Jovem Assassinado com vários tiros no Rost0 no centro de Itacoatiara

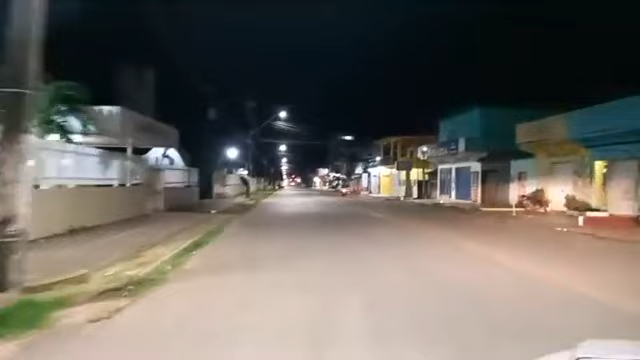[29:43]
Eu tô indo até o local, gente.
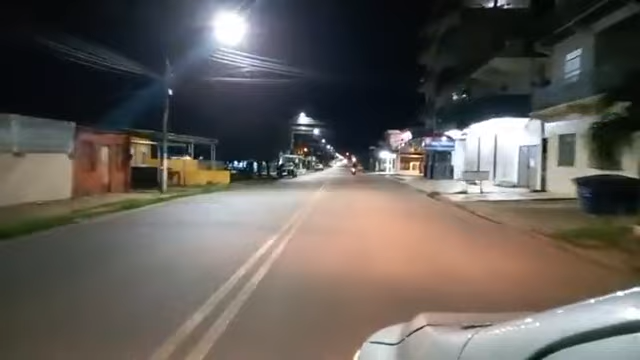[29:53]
Pra quem tá me acompanhando aí, tô indo até o local onde aconteceu. Você pode ir deixando o seu comentário. 3 horas e 47 minutos. A madrugada deste domingo, aqui no município de Taquatiara. Hoje é dia 28 de maio de 2023. A gente vai aqui com atenção. O pessoal, esse horário já estão... Muitos que estavam aí curtindo já estão... Né?
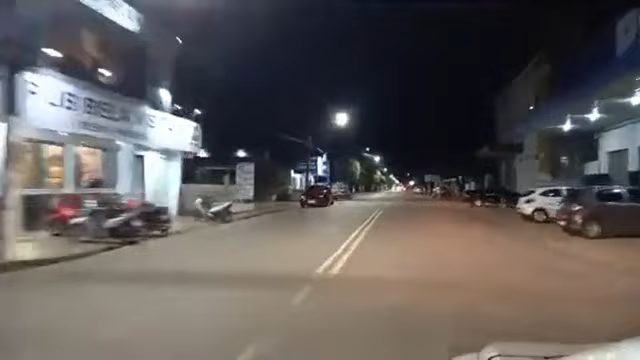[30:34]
os algozes aí desse rapaz já vinham discutindo com o mesmo. Eita, o rapaz vem na contramão ali, ó. Eita, pá. O carro pegou a contramão, rapaz, tem que ter muito cuidado. Bom, continua na audiência enquanto a gente vai até o local. Nós vamos até o local. O que está acontecendo? Um assassinato. Foram seis disparos. Segundo o rapaz, estava próximo.
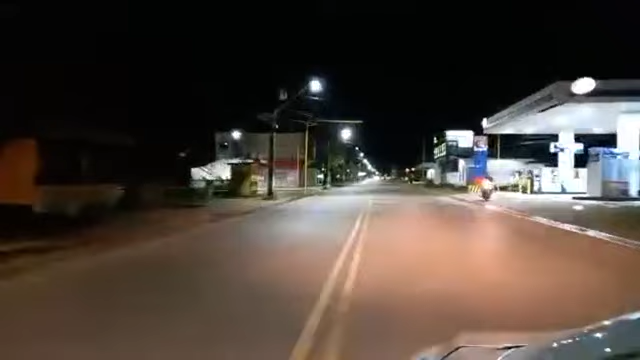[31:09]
Cinco desses disparos pegaram no jovem Samuel, de 25 anos de idade. E ele está em óbito, está morto. Samuel morreu a tiros. Três desses disparos, possivelmente uns três, atingiram a região do rosto de Samuel. Bom, dois outros jovens que estavam próximos e dançavam ali no momento em que tocava a música, o som alto. Eles dançavam pra lá e pra cá.
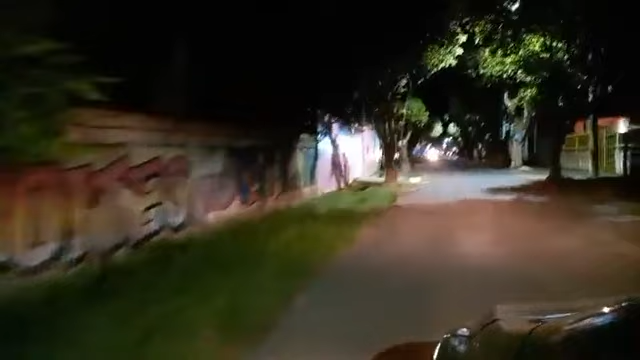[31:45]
Um deles foi atingido por estilhaços, né? Do projétil aí de arma de fogo.
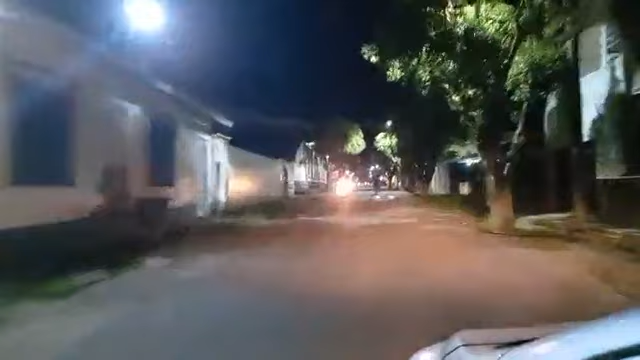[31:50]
Bom, foi aqui na Praça da Matriz onde tudo aconteceu.
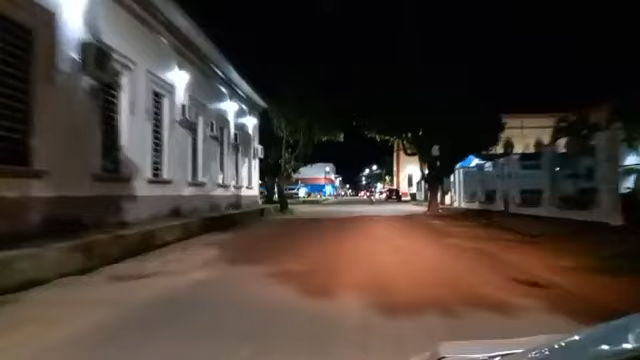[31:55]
Nós estamos chegando aqui já, que é a Igreja Matriz, ó.
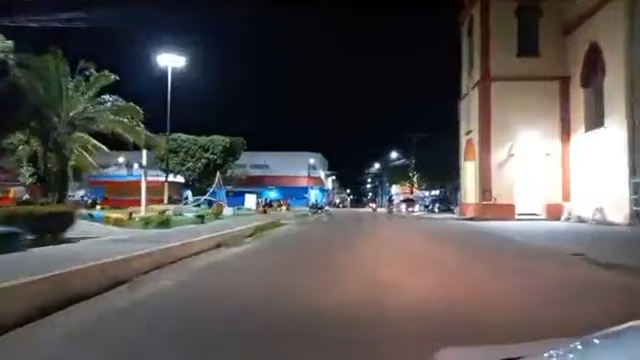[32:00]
Tudo teria acontecido aqui na principal, né? No final da Avenida Parque.
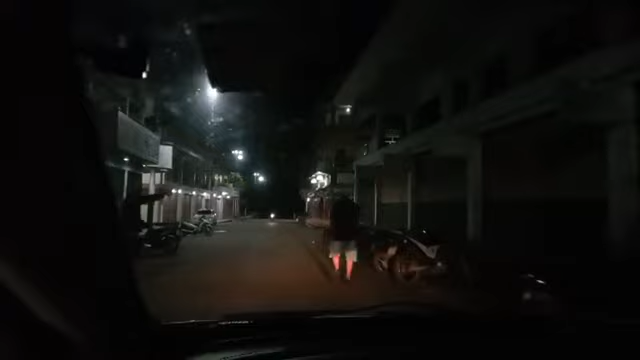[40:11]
A polícia faz rota aqui na área.
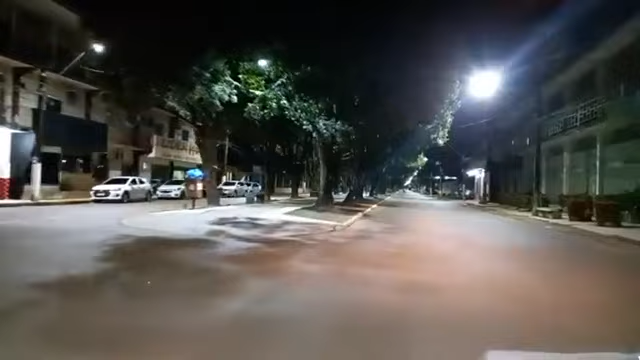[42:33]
A gente vê marcas de sangue ainda no local. Olha só, a gente vamos ali pra frente do hospital antes da gente encerrar a transmissão.
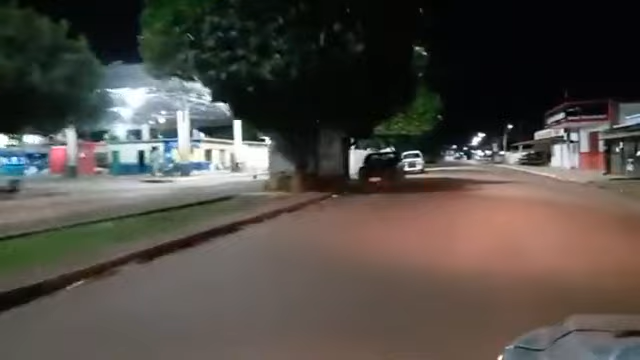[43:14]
Teve seu corpo aí crivado com pelo menos 5 disparos. O pessoal ouviu 6 tiros, né? Dizem que desses 6 tiros, 5 desses foram aí em direção ao jovem Samuel, de 25 anos de idade. É, aqui esvaziou em frente ao Hospital José Mendes.
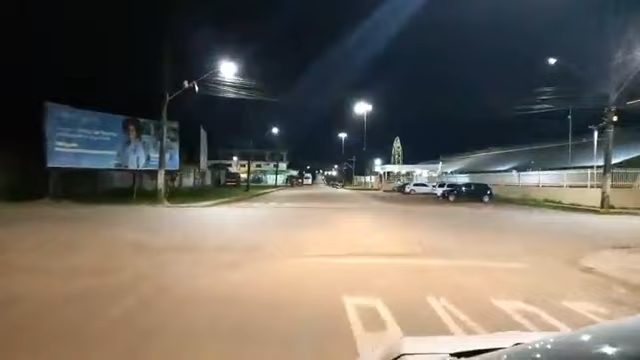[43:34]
Certamente o corpo já foi levado para o necrotério. A gente vai até lá para acompanhar. Vem mais uma viatura aqui atrás.
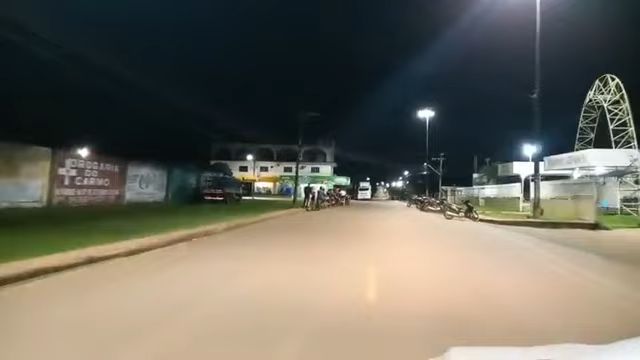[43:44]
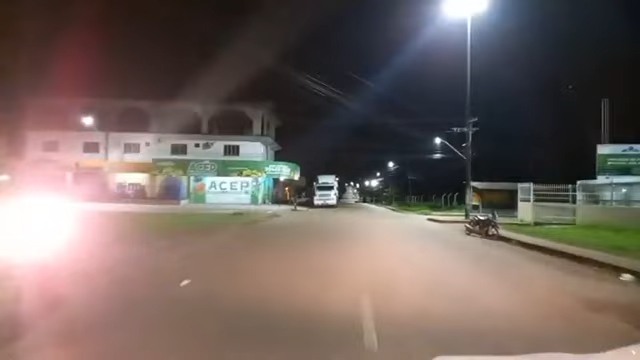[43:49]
Já está na pedra já.
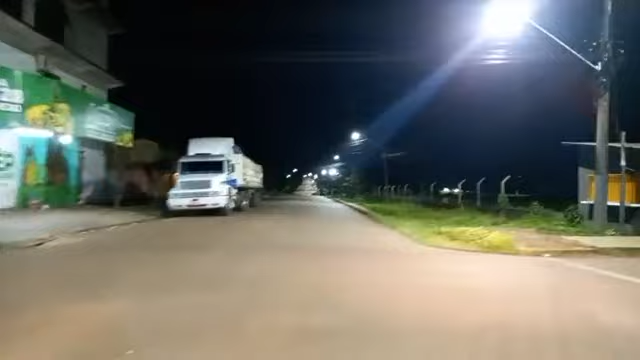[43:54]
Olha aí, já está aqui na pedra do necrotério do José Mendes.